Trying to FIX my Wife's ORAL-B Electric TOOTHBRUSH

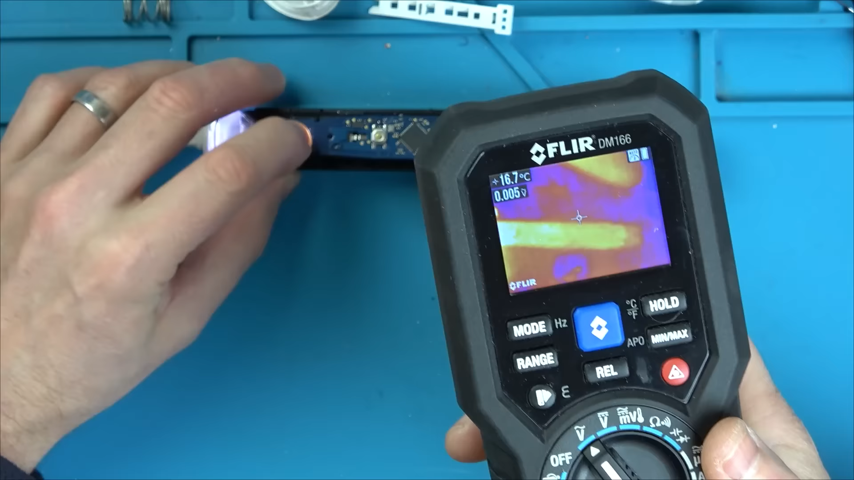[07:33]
So it should be working right now, shouldn't it? Oh, oh, oh, look at that. Yes, we've got something warm.
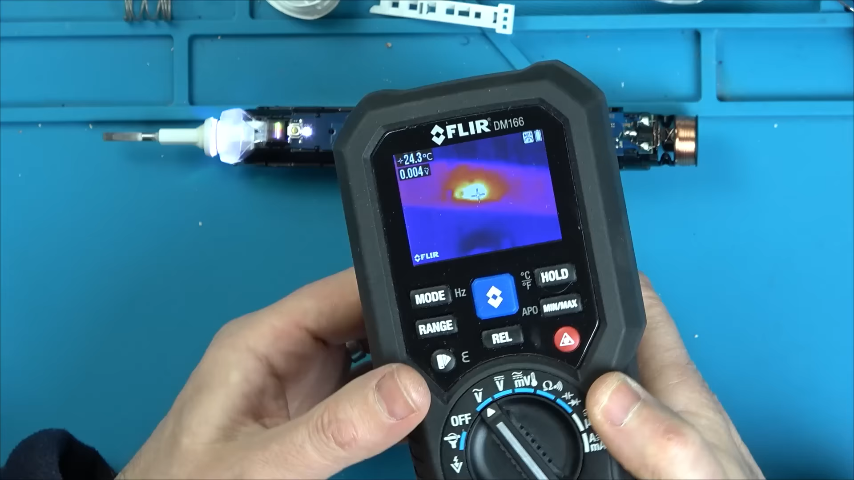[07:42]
On screen: spot 24.3°C
Oh my word, I'll never have a flare cam fix. Something here, something here is getting very, very warm.
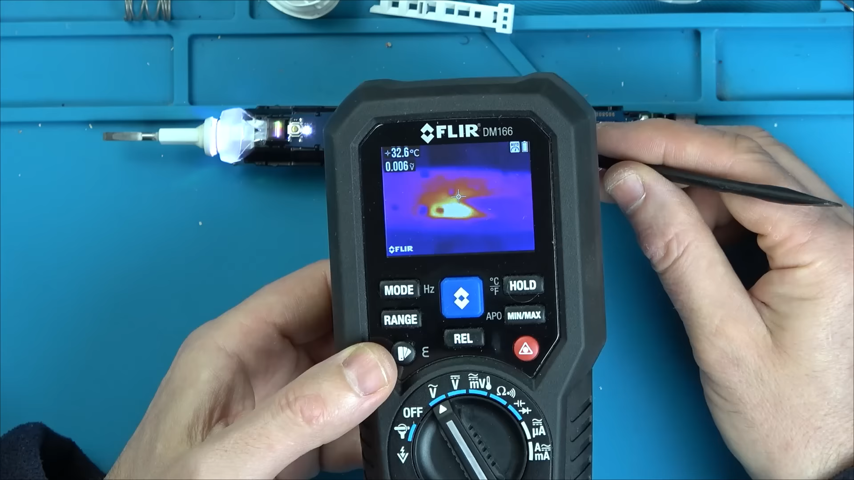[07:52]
On screen: spot 32.6°C
That looks to be the middle of it here. Right, what are you? Turn yourself off.
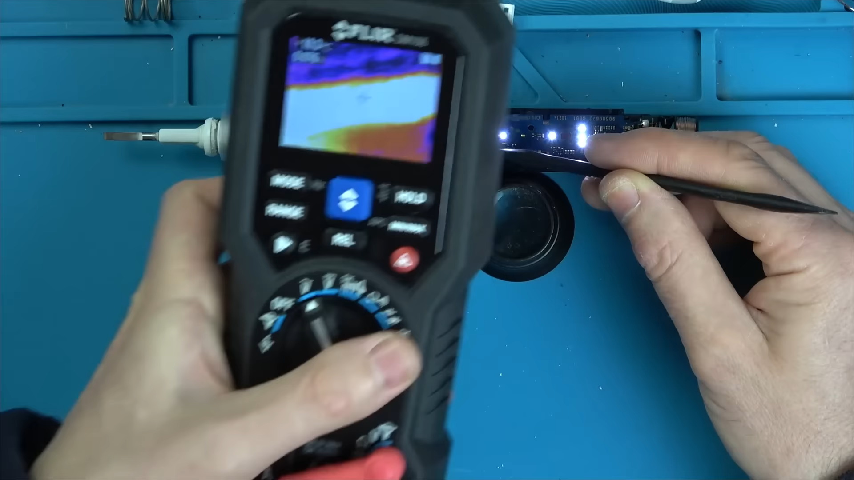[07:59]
Does the heat go away when I turn it off? Is the heat easing away from that?
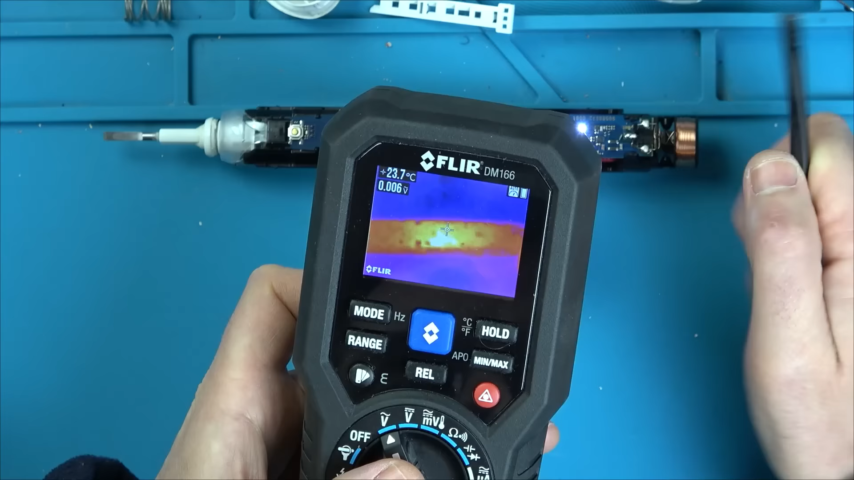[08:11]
On screen: spot 23.7°C
Let's just turn it on one more time, see if it glows. Yes, it does. Oh, in that lovely sight. Right, let's see what is in the middle there.
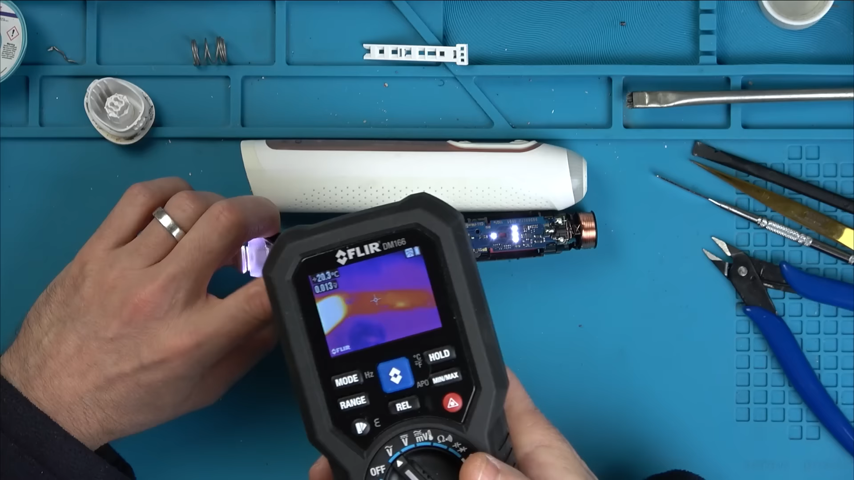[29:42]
And now it's not. So now the question is, I know that looks warm, but look at my finger with my fingers in it. It's not, you see. So the question is, what do I replace that component with?
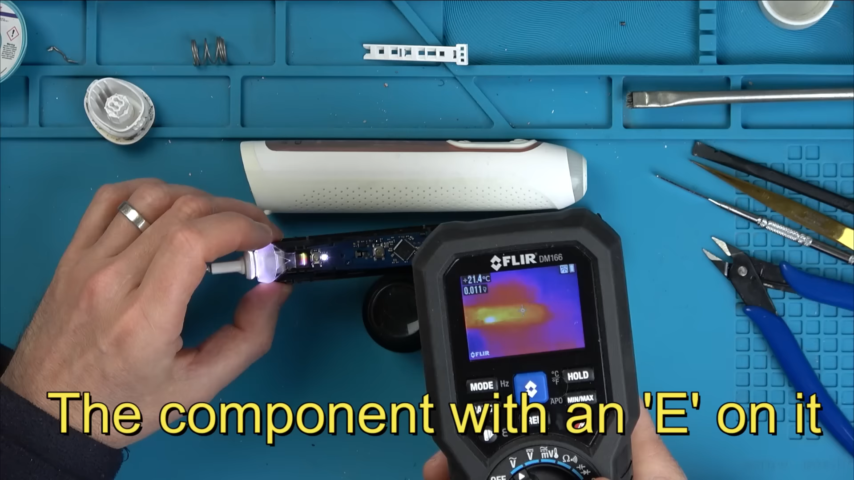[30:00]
Oh, it didn't like that, did it? Why did it do that? Is it starting to have problems? Let's see if the third cam on a minute.